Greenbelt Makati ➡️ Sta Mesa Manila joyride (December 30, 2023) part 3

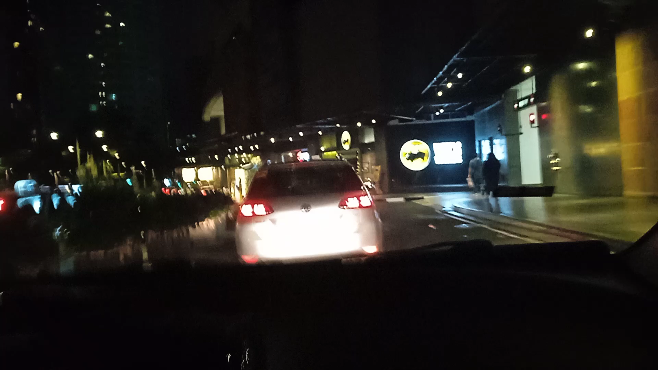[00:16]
May Holiday Inn. Ayun eh. Ito yung may Hard Rock, di ba? Oo. Ang layo ah. Ito ba yung sinasabi ni Mama na pumunta kami? Ito po ba yung sinasabi mo po na pupunta kami dito? Ang layo. Ito Glorieta. Ito Greenbelt. Greenbelt? Yala.
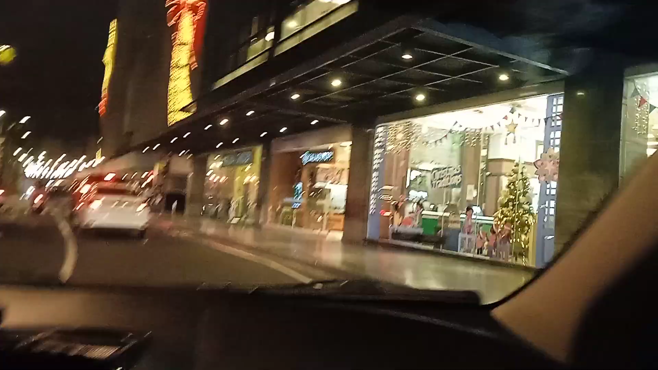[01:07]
Yan, palm drive. Opo. Doon pa. Sabi ka. Na dati ito yung dinadaanan natin. Gabi pa lang tayo napupunta nun eh. Pwede na bang kumanan dito?
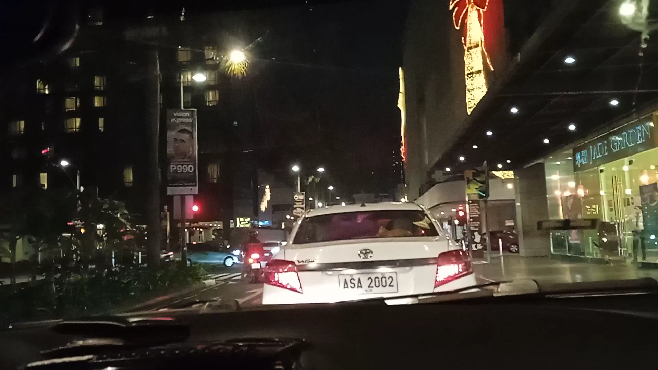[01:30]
Hindi yata pwede. One way. One way po ata dyan. Sa kabila pa? Bila. Bila po yun. Oo eh. Ngayon lang naman uli eh. Makati. Dali mo ako sa BGC. Dalhin ko sa BGC, tingnan natin kung ano nila mga lusutan.
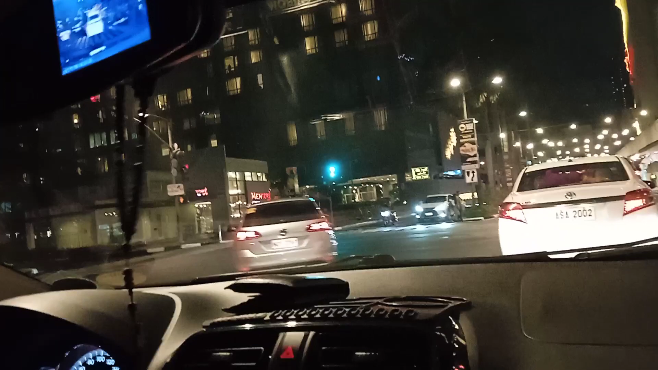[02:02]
Pero bigyan mo lang ako isang araw dito eh, kabisado kami.
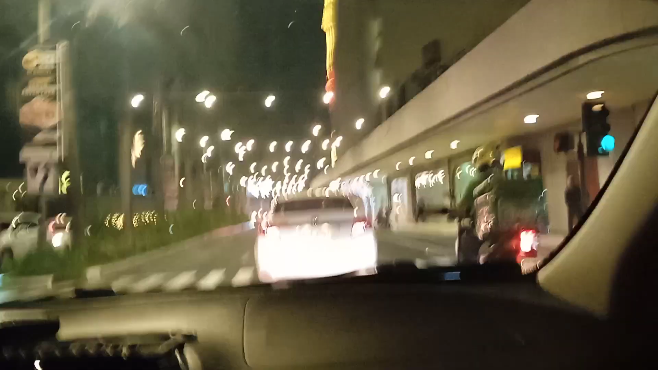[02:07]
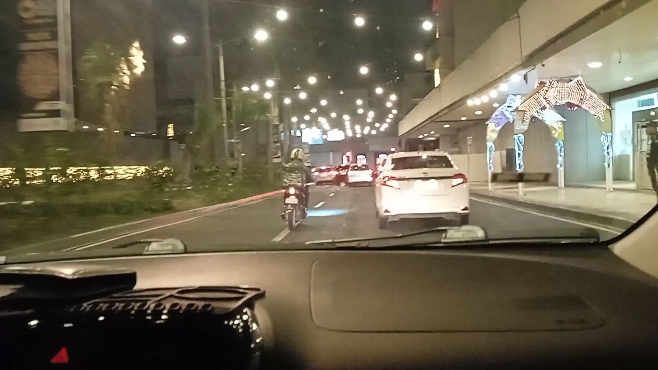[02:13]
Yan nga. Oh, medyo hindi masyado kabisado to. Wow, isa pang makulit. Nga lang, dediretso ka. Makati up na nga
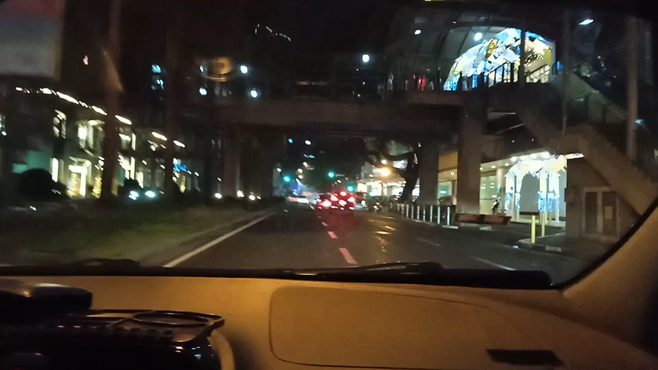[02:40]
eh. Oh. Sarado. Meron ko. May winante. Ba nagpawon? Ay, may concert.
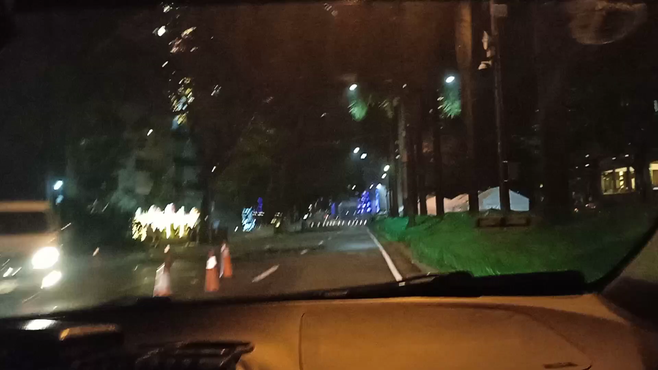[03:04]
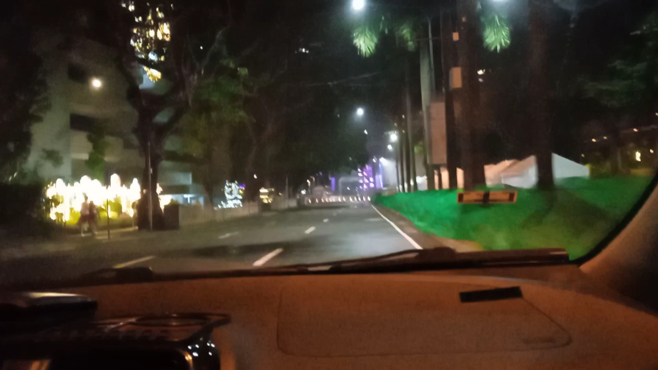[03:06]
Wala ko pwede dumiretso doon. No, I don't want to. Ito yung mga tinawid natin kanina, mama. Oh. Layo.
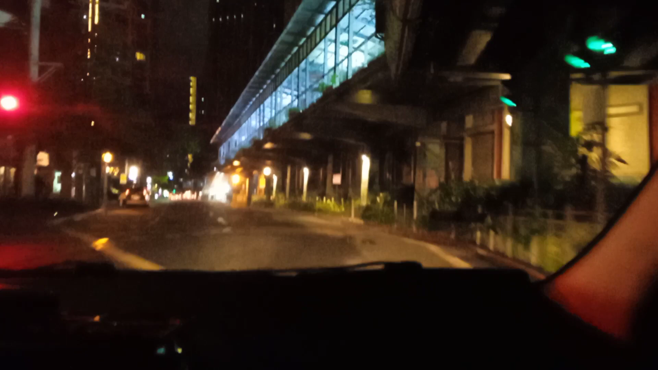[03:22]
De La Rosa Street. De La Rosa.
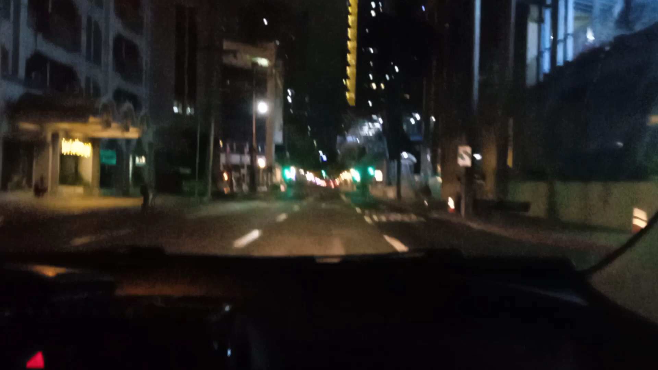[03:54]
Pang Makati Med yata ate. Wala ko nagkakaroon. Kung De La Rosa to, hindi tayo mag-chain na roses. Malugay. I don't wanna go
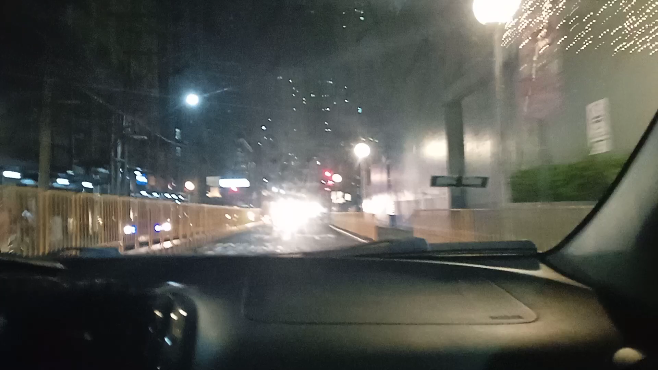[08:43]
Amor solo. Napaka-long cut. One way na ba? Opo ata, one way na to. One way ba yung pag-direct? Oo, one way. Makalan tayo.
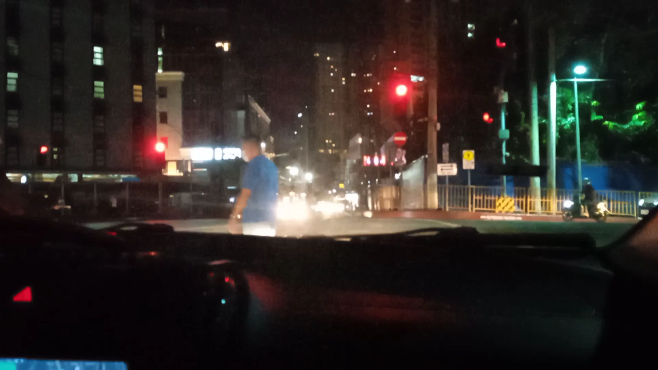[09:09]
Oo. Turo nito kaliwa. Oo, dapat nga pala kaliwa. Pwede kong maliwa yan. Kulang yan.